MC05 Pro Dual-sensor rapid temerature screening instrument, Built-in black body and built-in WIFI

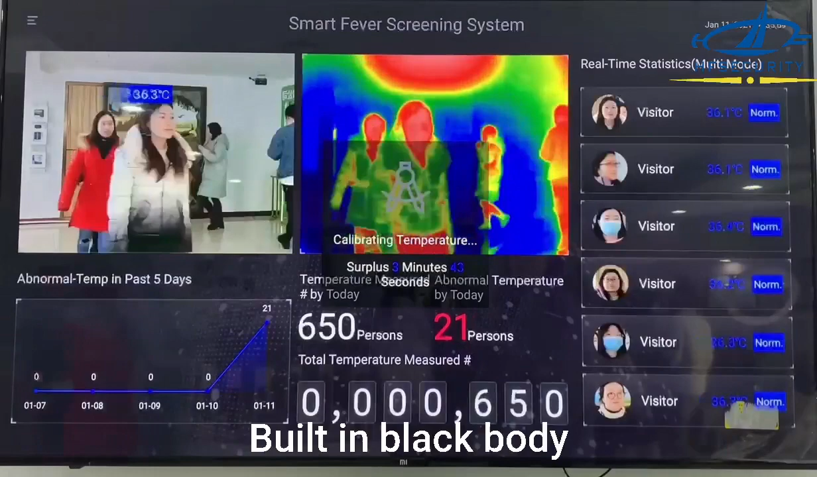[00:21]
Head normal. Head normal. Head normal. Head normal. Head normal.